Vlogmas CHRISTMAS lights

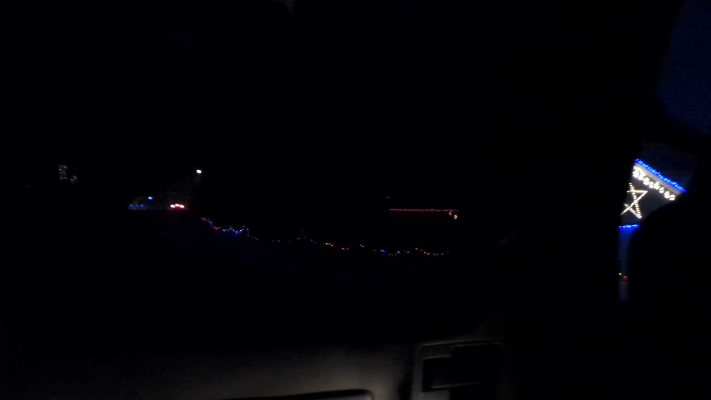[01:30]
No, you can talk whatever you want Okay There's lots of things in the bushes That one Look Oh, okay, it's not supposed to be anything Oh, it's a tree Look at that Look at that You guys Oh, it's pretty So pretty What's that?